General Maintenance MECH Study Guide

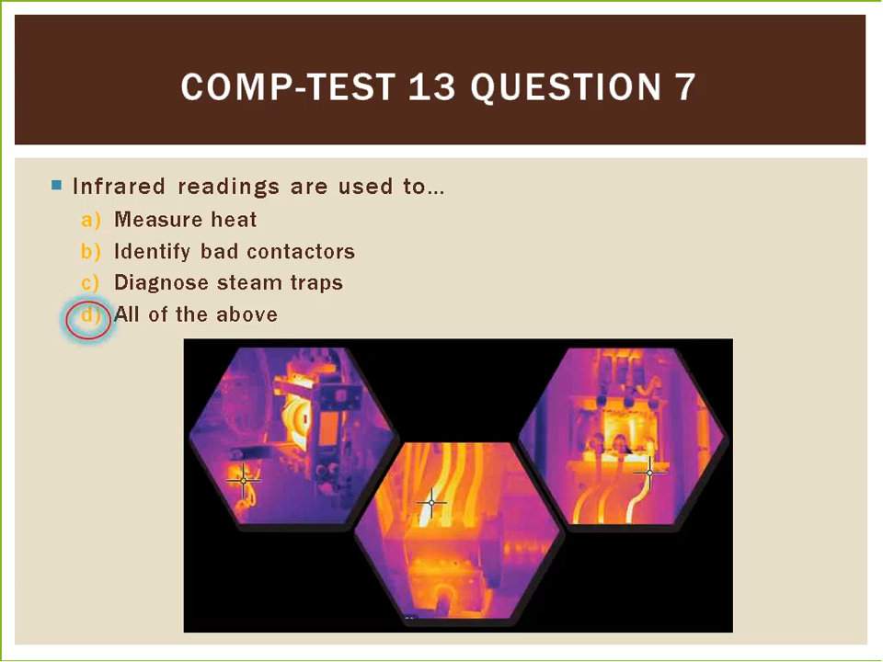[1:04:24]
identify bad contactors, and it is used to diagnose other applications such as steam traps for functionality testing. CompTest 14, question number 6.